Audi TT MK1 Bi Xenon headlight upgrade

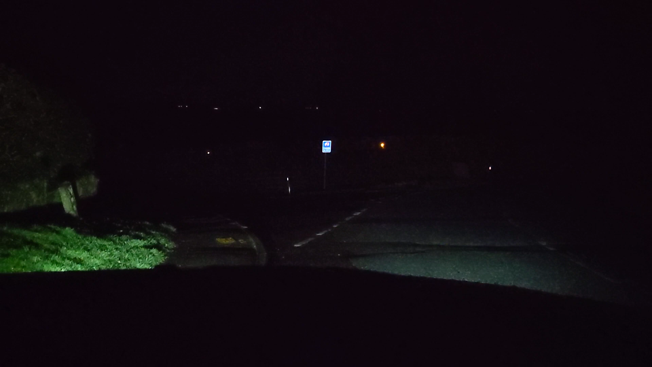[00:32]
That's from his day running lights that he's got. But yeah, let's get out into the open road and show you what they really like. So fun fact for all you, I don't know, royal family lovers. We are literally driving past where Princess Diana is buried.
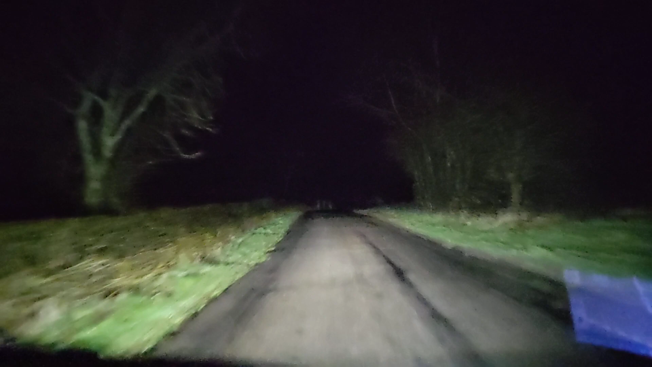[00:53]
But this is still on dip beam and that's a bit of full beam. This mount is rubbish. I need to get a new one. I'm trying guys, I'm trying. But yeah, dipped beam and full beam. Yeah, I can quite happily drive on this dip beam. Not a problem.